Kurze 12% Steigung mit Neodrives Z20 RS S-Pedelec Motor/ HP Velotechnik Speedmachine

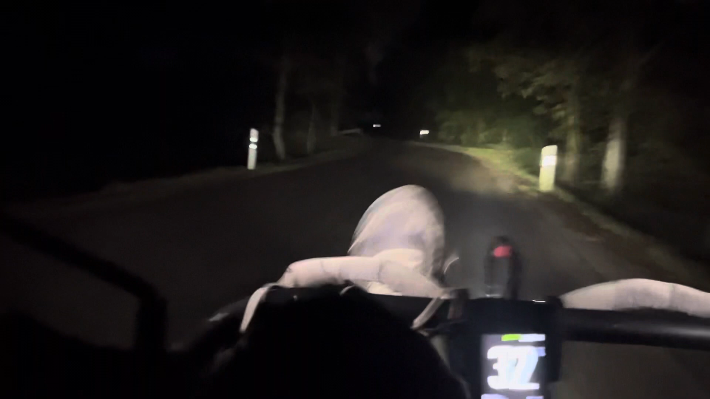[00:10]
eine 12% gesteigung hochkommt. 22, 21, 19, 18, 18 kmh bei ziemlich vollgeladenem Fahrrad,
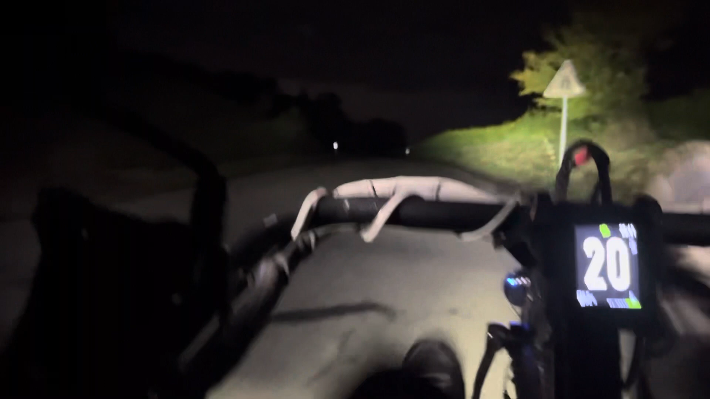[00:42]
80 kg Fahrer und bestimmt 15 bis 20 kg Gepäck. Jetzt beschleunigt er wieder, 30, 35, 40 und sind auch früher 45.